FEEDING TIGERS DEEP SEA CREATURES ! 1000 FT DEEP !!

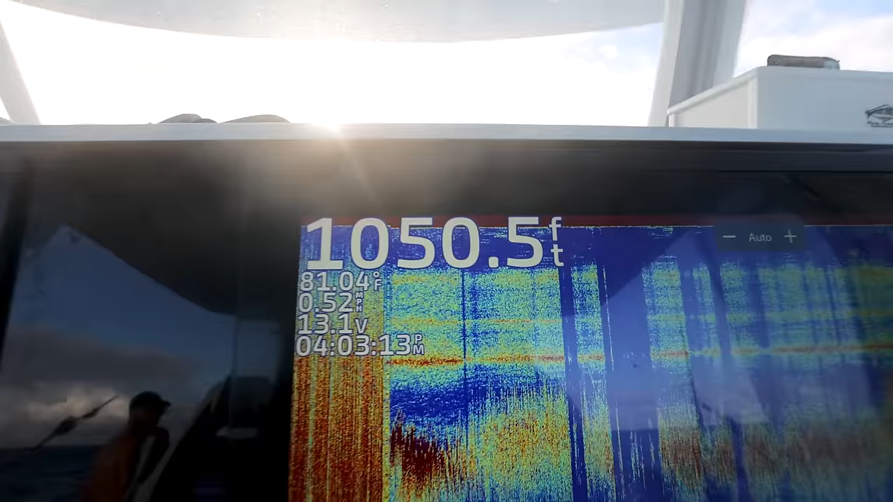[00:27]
On screen: depth 1050.5 ft, water 81.04°F
We got in our boat and went out to over a thousand feet of water where we dropped our lines down and this is what we brought up.